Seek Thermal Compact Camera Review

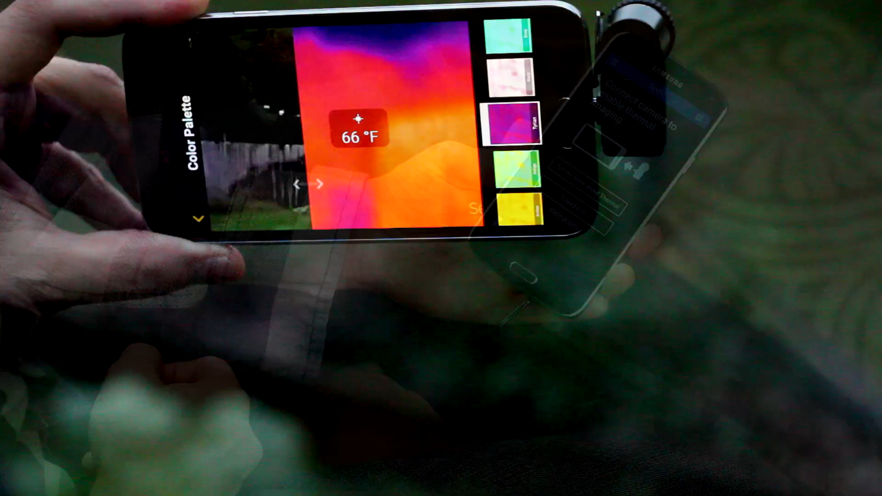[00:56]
On screen: spot 66°F
It doesn't matter if it's night or day, since this is a thermal camera, it's going to work equally as well in both settings.
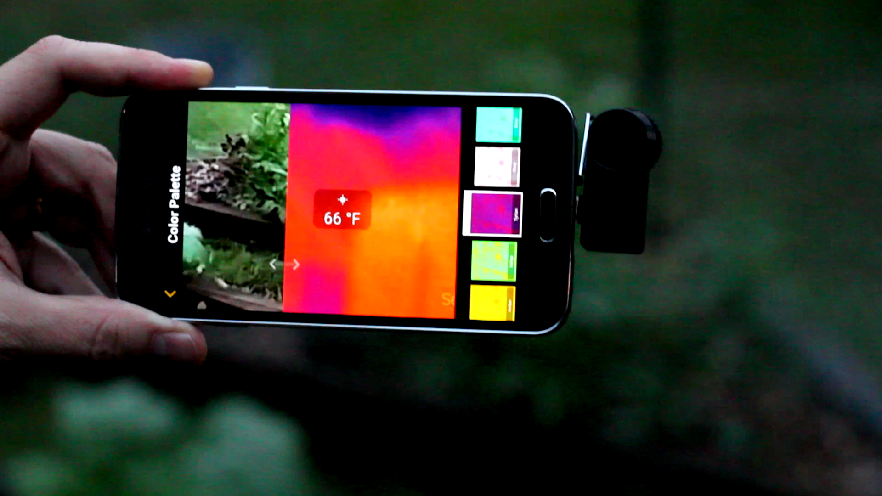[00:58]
On screen: spot 66°F
The micro USB port on the unit cannot be moved, which is unfortunate,
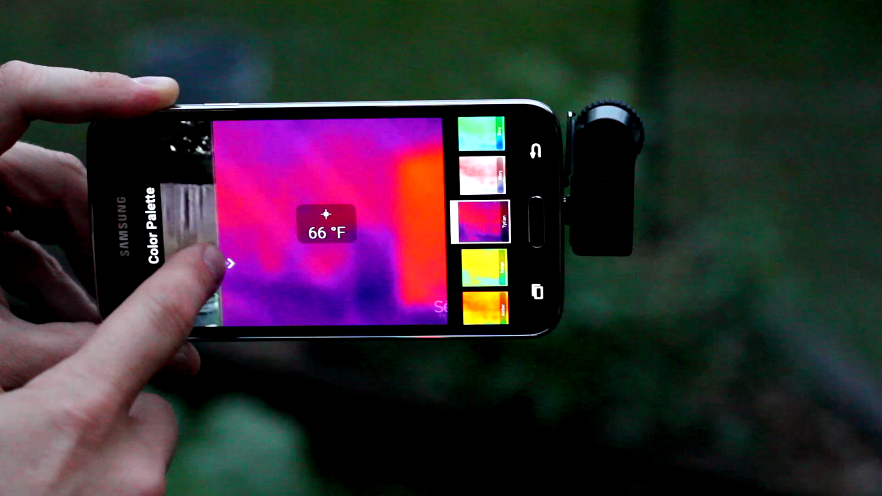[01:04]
On screen: spot 66°F
since it's going to require a phone where the flat part of the micro USB cable only faces the back.
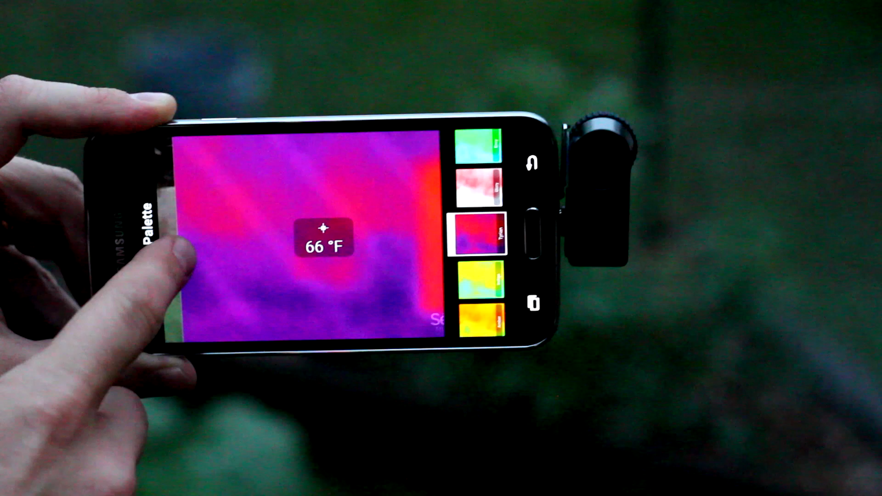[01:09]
On screen: spot 66°F
That means that certain phones won't work exactly that well with this,
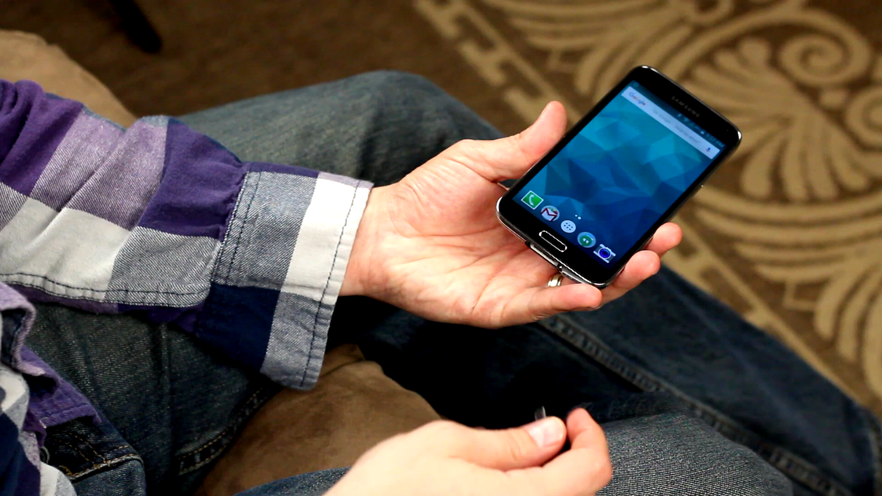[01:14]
given that the camera is either going to be facing towards you, or other phones sometimes will be facing off to the side.
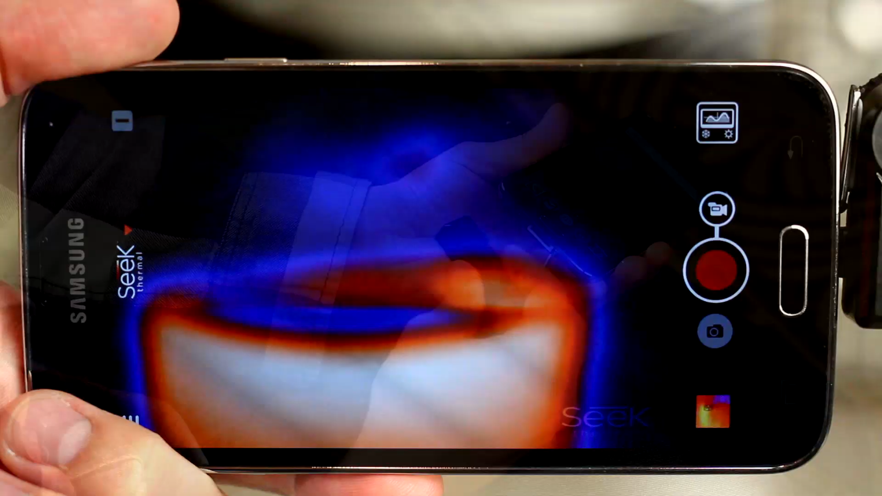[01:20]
There are adapters available, but that'll change the compatibility of the unit, which we'll get to a little bit later. Android's going to ask for default when plugged in, and that can be set to the Seek app. The app itself is very user-friendly and simple.
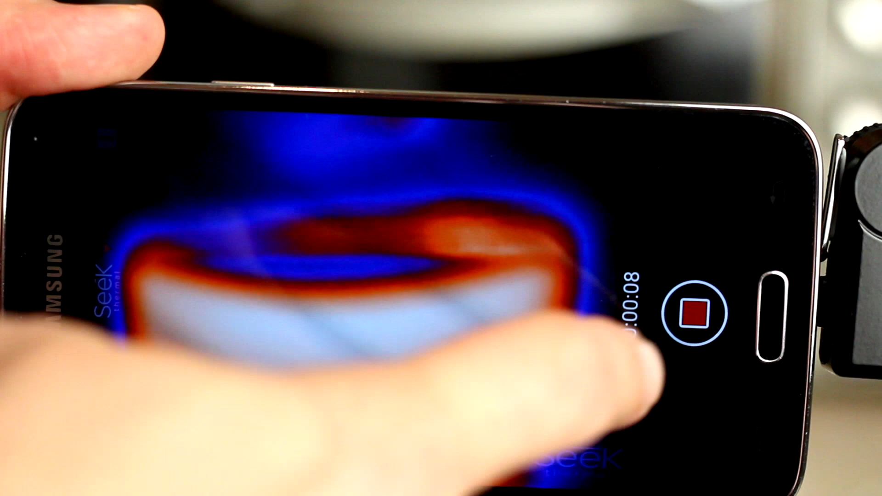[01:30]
It's got large record and shutter buttons, as you would expect, on any sort of camera app,
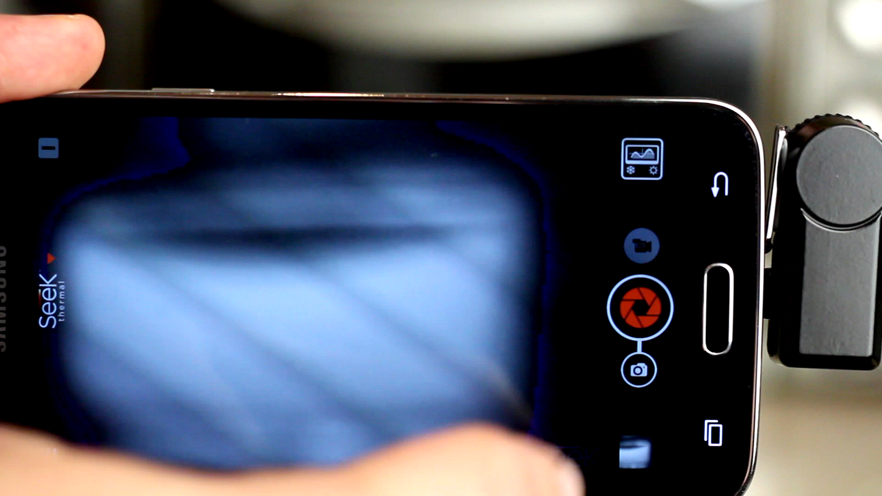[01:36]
and then you're also going to find mode selection buttons, thumbnail, and of course a menu button in here as well.
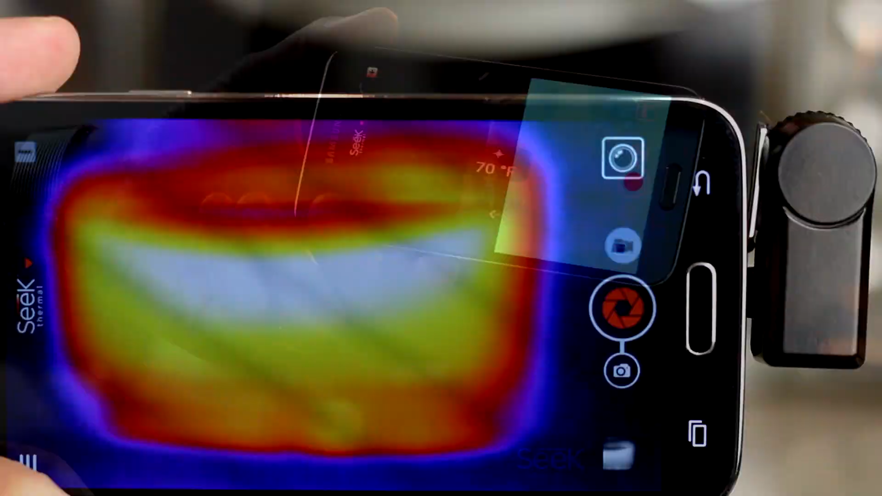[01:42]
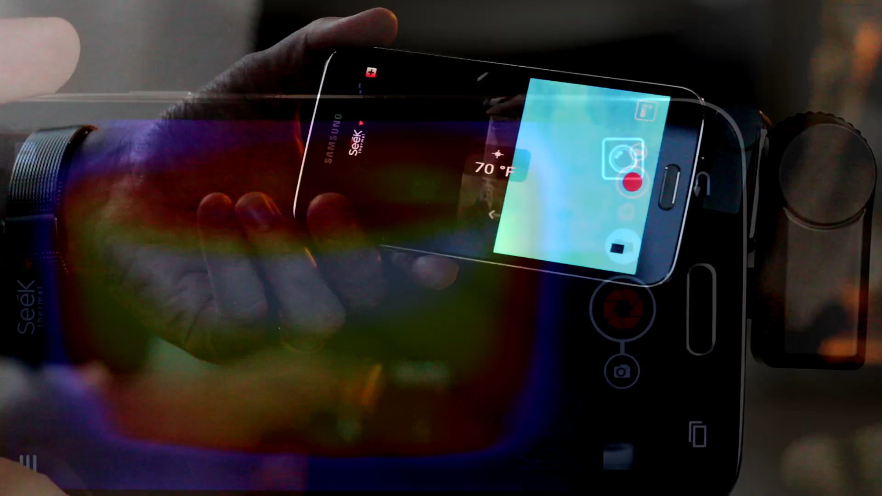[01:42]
There's a split screen button that enables you to view both the camera itself and the camera on your smartphone, so it's going to split the screen into two.
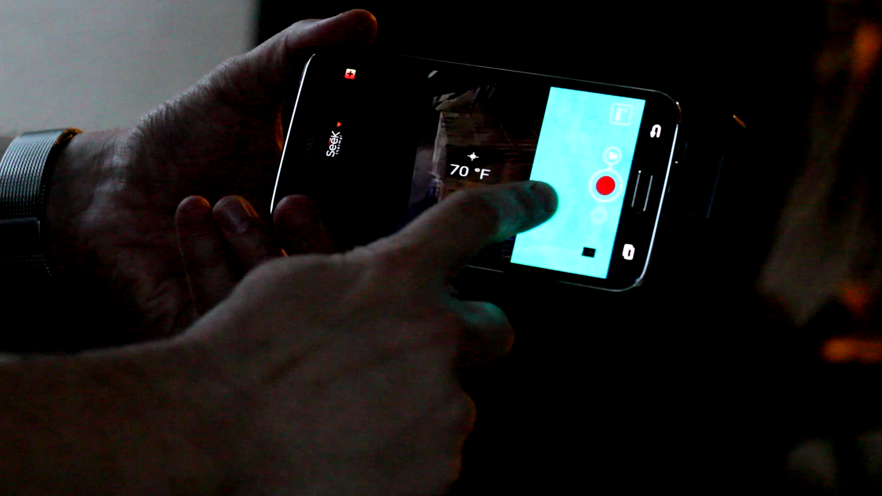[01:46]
On screen: spot 70°F
Now this is going to be crucial if you have an adapter, because it's going to change how this function works and whether or not it's actually going to be useful.
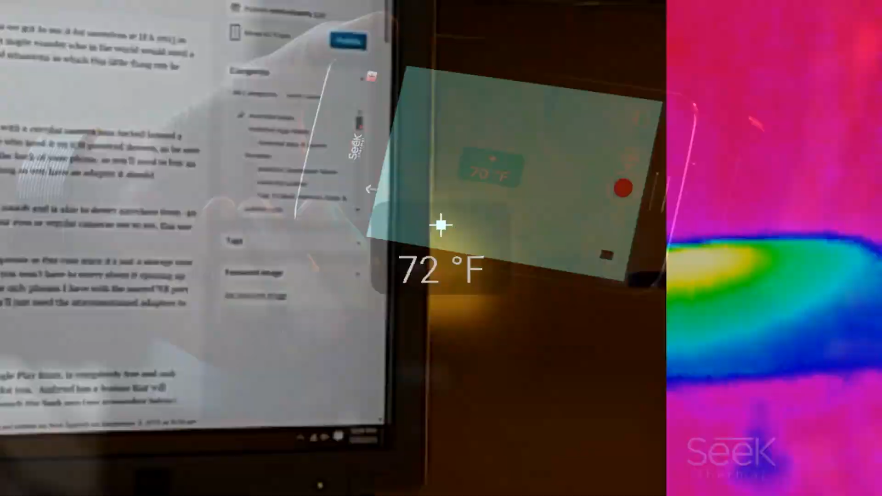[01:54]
On screen: spot 72°F
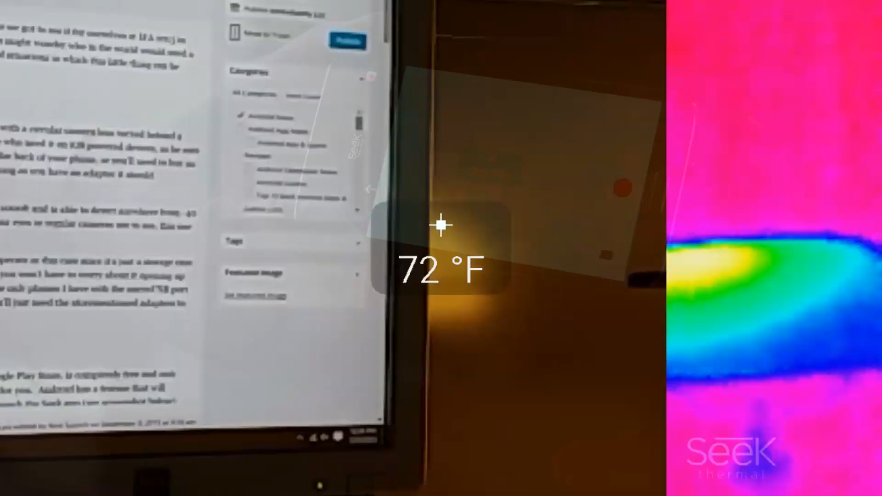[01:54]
On screen: spot 72°F
If you're on a phone where this works perfectly,
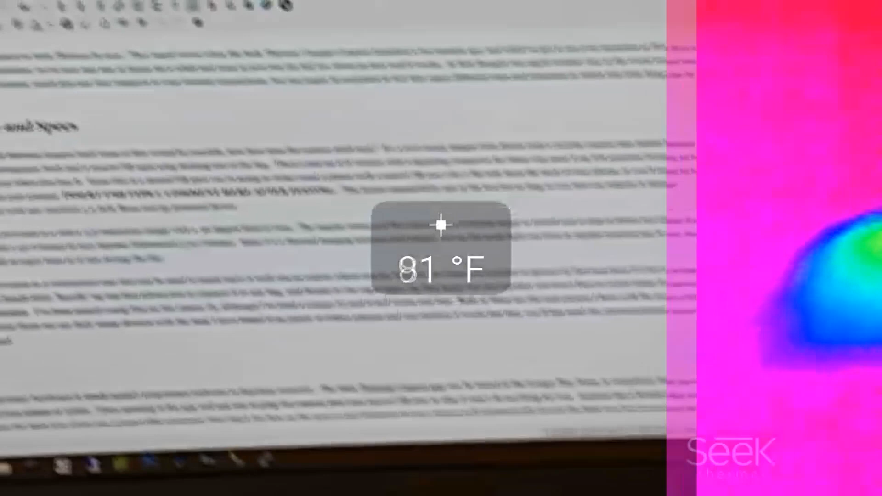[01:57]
On screen: spot 81°F
it's going to make it much easier to see what's going on, since thermal imaging can actually get a little bit confusing at times, since your brain is not used to seeing things like a predator would.
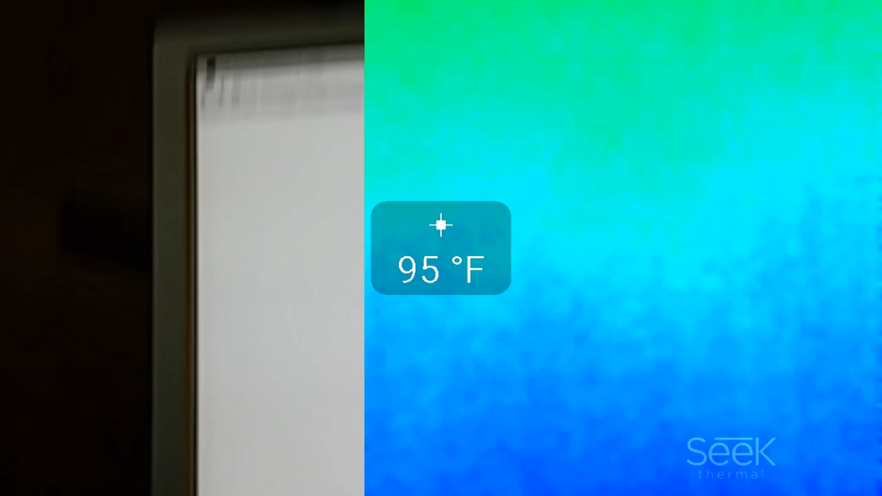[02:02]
On screen: spot 95°F
The lens is at a different angle than the phones as well, so it's going to take a little bit getting used to,
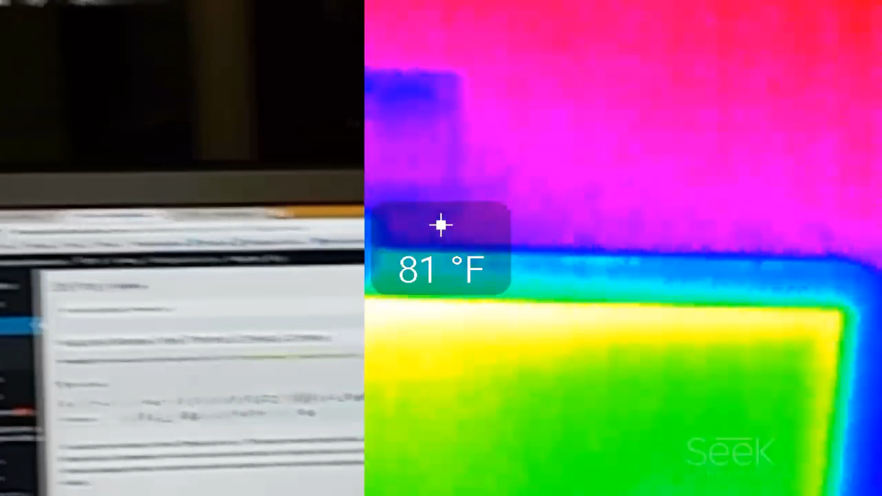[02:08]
On screen: spot 81°F
and there's also a frame rate difference, so this is a little bit of a lower frame rate, which makes it kind of difficult to pinpoint things at times,
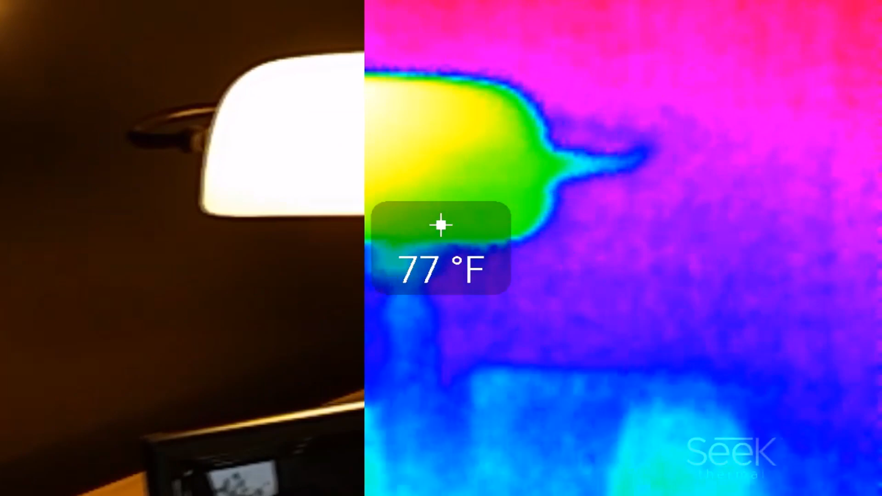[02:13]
On screen: spot 77°F
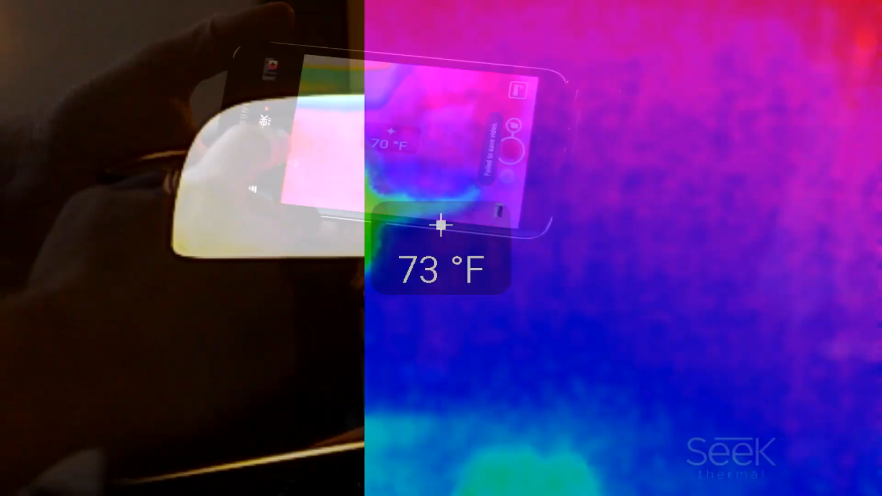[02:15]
On screen: spot 73°F
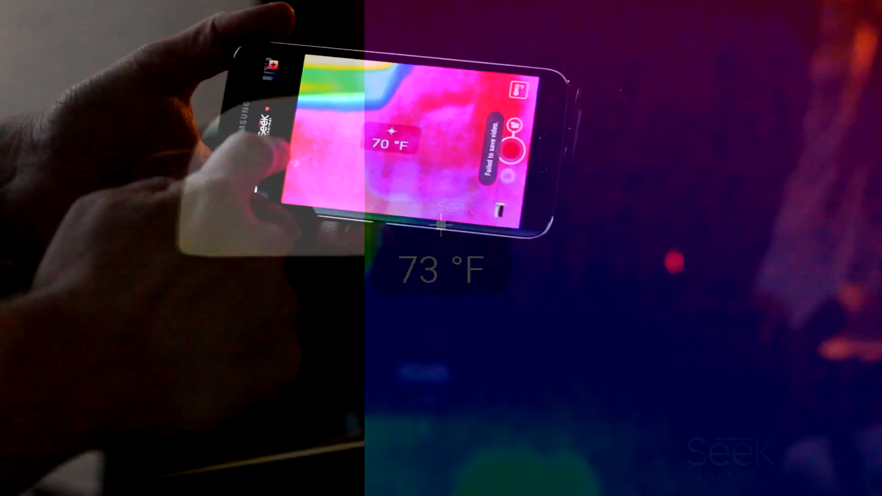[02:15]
and that's also going to depend on what phone you're using and the horsepower that's behind it.